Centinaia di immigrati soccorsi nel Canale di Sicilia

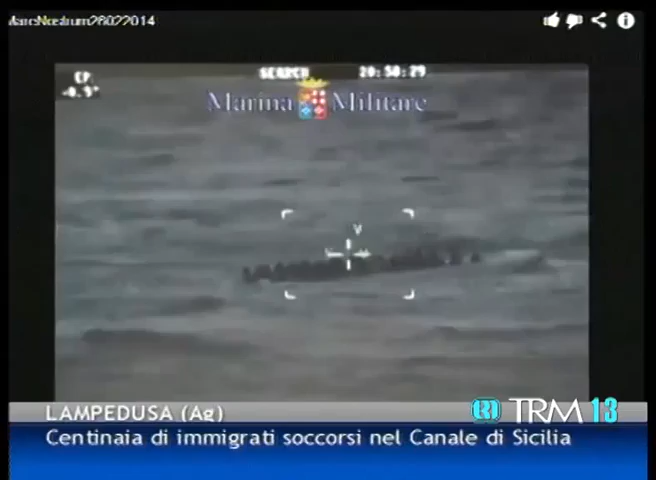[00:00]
Un'altra notte di interventi nelle acque del canale di Sicilia.
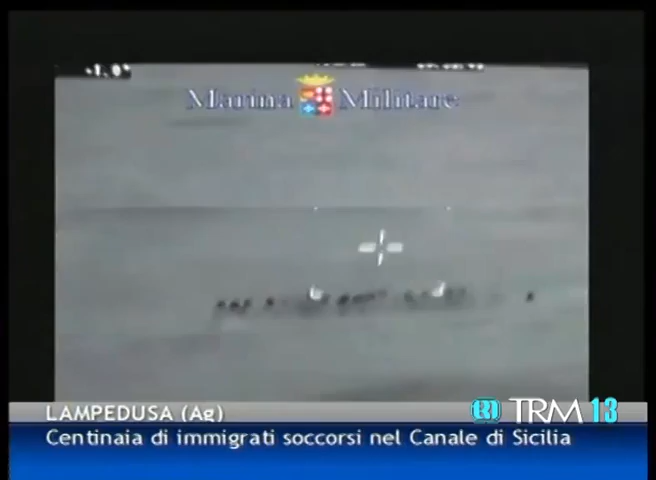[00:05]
I mezzi impegnati nell'operazione di pattugliamento Mare Nostrum hanno infatti raggiunto numerose imbarcazioni, ormai alla deriva e cariche di immigrati. La nave anfibia San Giusto ha raggiunto due gommoni, entrambi con 97 persone a bordo. Erano sulla stessa imbarcazione, invece altri 100 immigrati raggiunti dalla fregata grecale.